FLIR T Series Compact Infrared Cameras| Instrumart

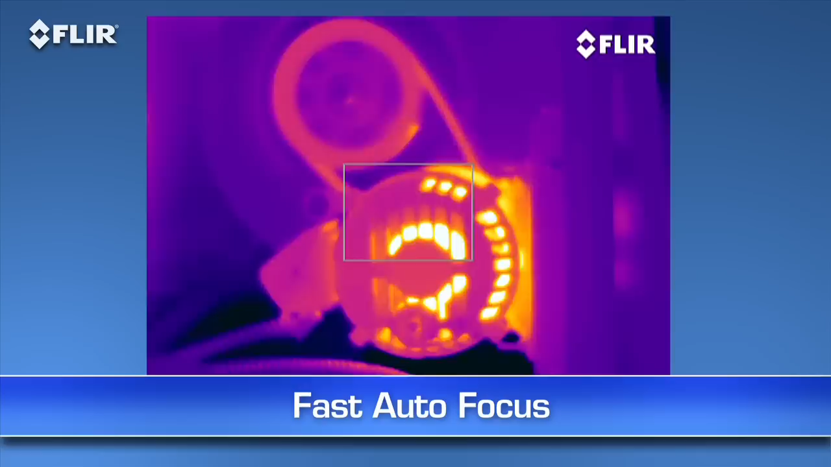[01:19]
Autofocus is another way T series makes thermal inspections more efficient. As you know, focus makes a dramatic difference when it comes to accurate temperature measurement,
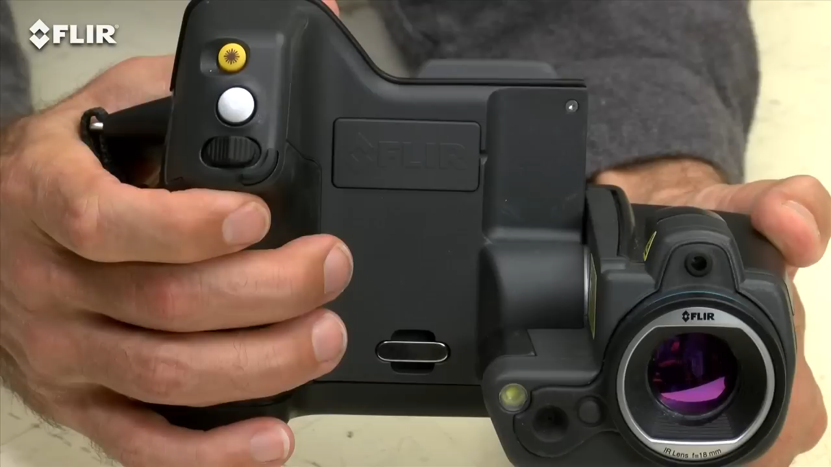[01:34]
But you can always take full control with the fine adjustment here on the T420 and 440 or the focus ring on the T620 and 640.
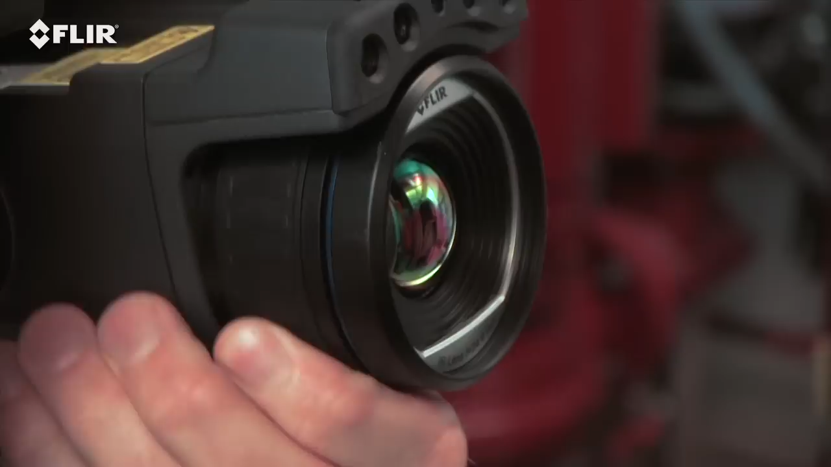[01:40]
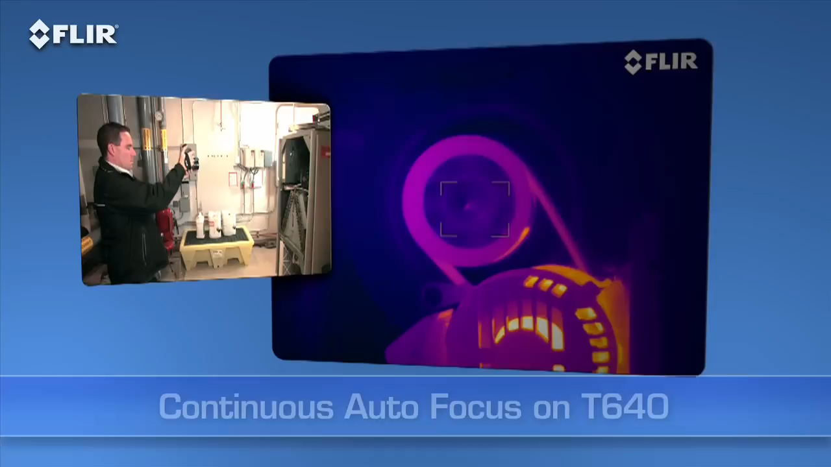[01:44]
Also on the T640, you have the added benefit of continuous autofocus to keep your images sharp no matter where you aim without touching a thing. How's that for ultimate speed and accuracy?
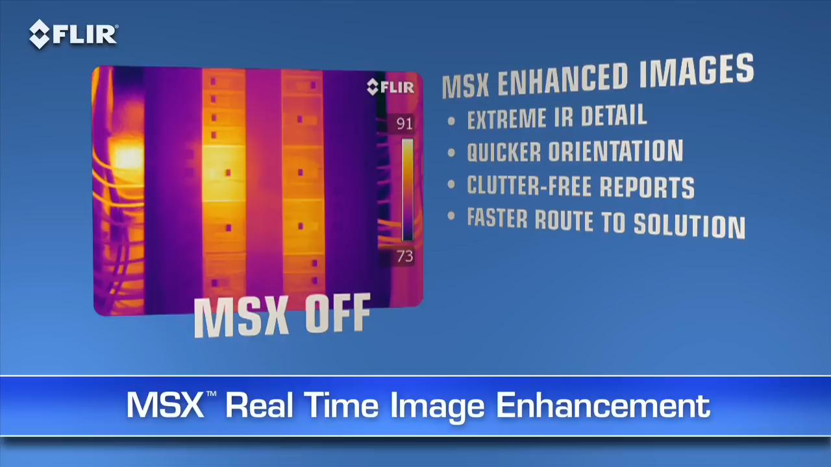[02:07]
It virtually etches those details into
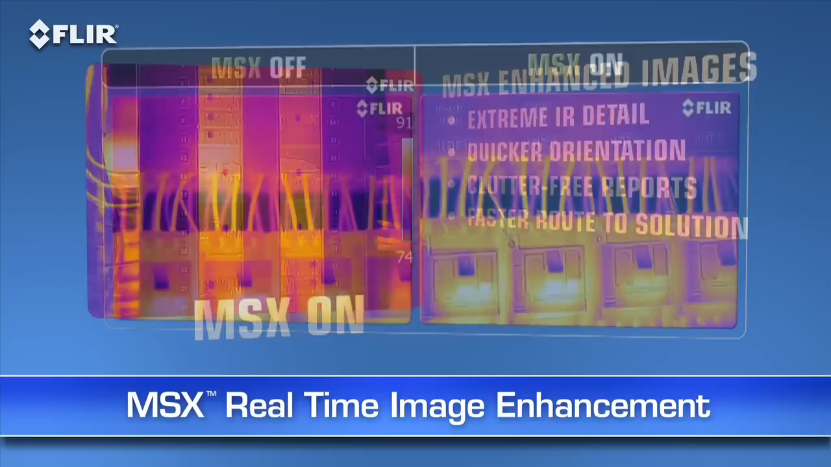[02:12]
the thermal picture in real time so you clearly see numbers, labels,
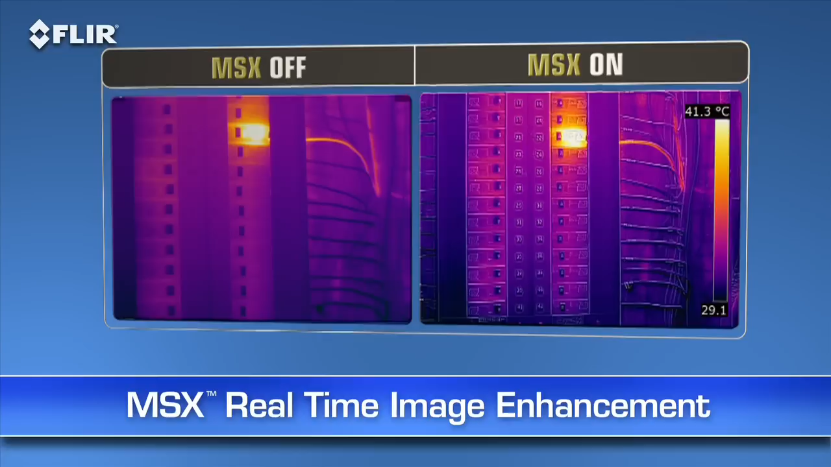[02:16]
On screen: scale top 41.3°C
and other identifiable features to help you pinpoint where problems are.
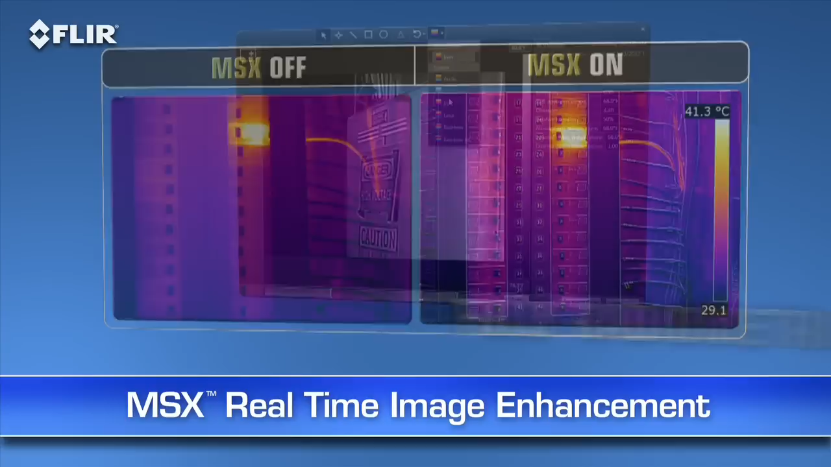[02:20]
On screen: scale top 41.3°C
MSX images are also fully radiometric so you can import, adjust, and analyze them later with FLIR Tools software on your PC, Mac, or mobile device.
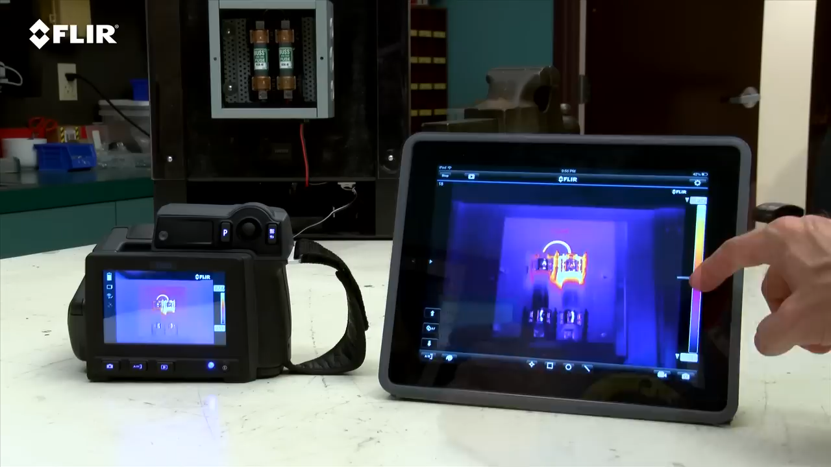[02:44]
color palette choices, and temperature measurement tools.
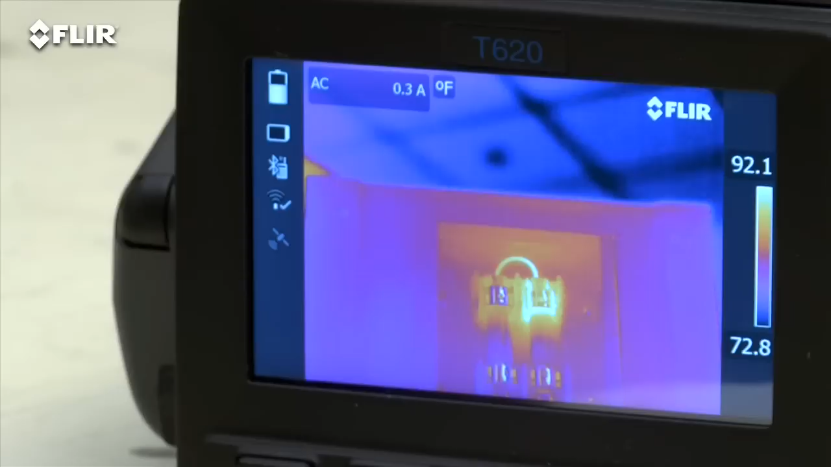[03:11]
On screen: scale top 92.1°F, scale bottom 72.8°F
Now as I mentioned earlier, there are four T series models. The T420 and T440 with our high-res 320 by 240 thermal detector and the T620
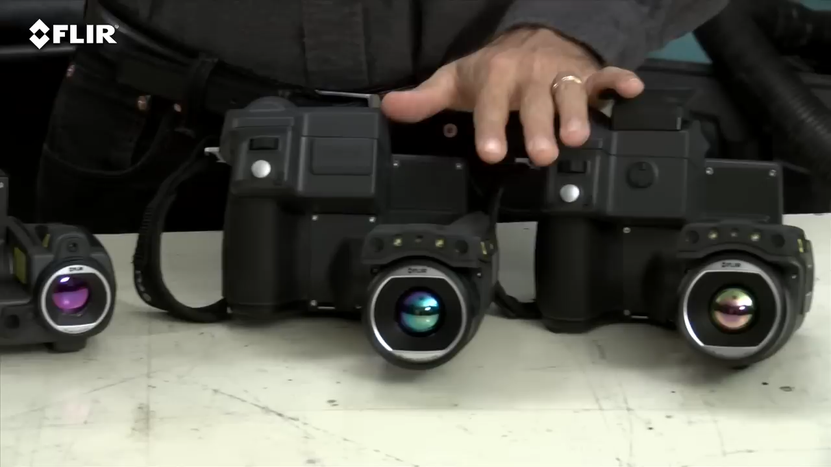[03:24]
and 640 with FLIR's 640 by 480 array, the highest resolution we offer in our handheld cameras.
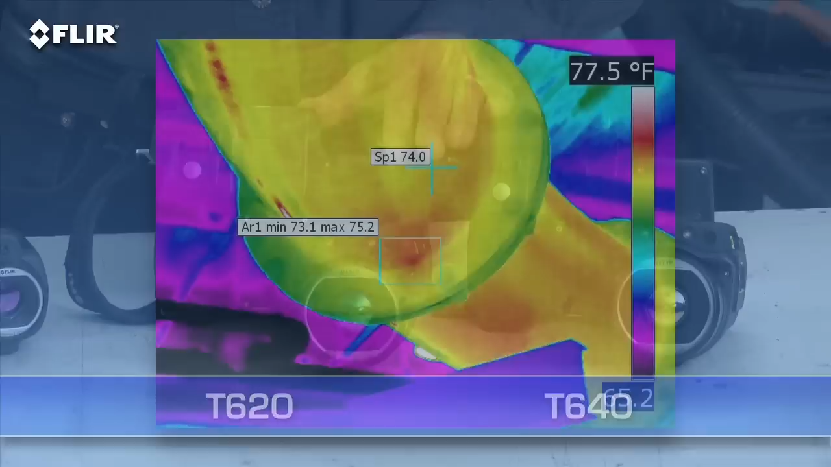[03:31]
On screen: scale top 77.5°F
That's 307,200 pixels for the best detection,
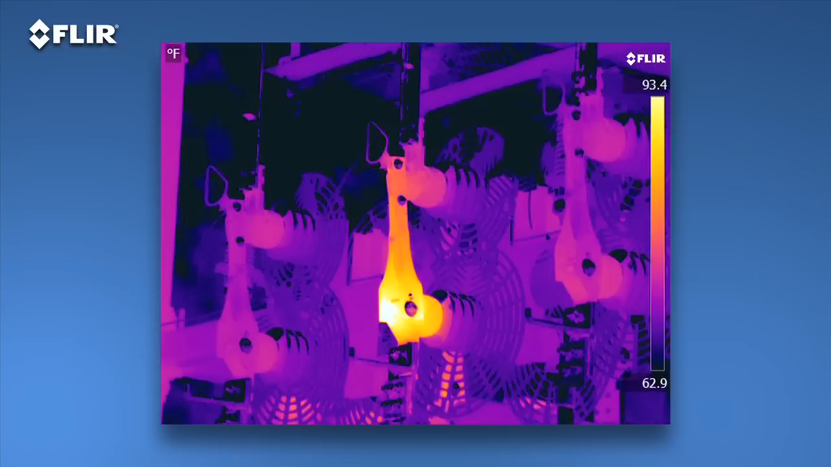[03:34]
On screen: scale top 93.4°F, scale bottom 62.9°F
pictures, and measurements, particularly on small objects farther away. As you can see, the images are stunning.
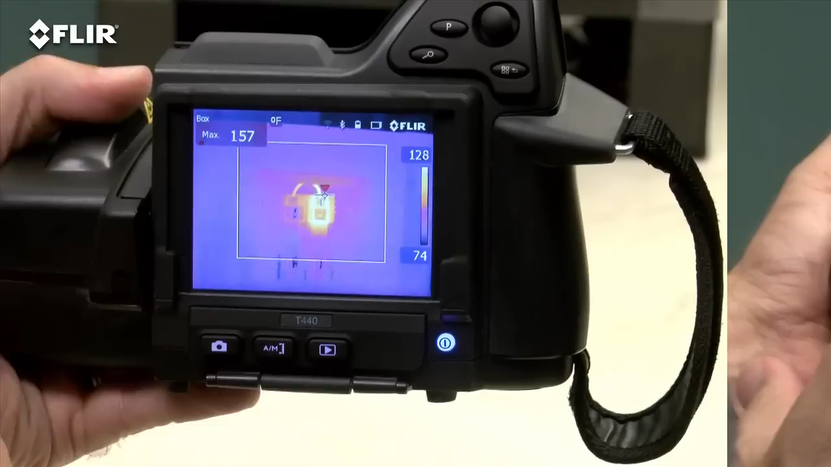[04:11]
T620s and 640s feature an even larger 4.3 inch LCD.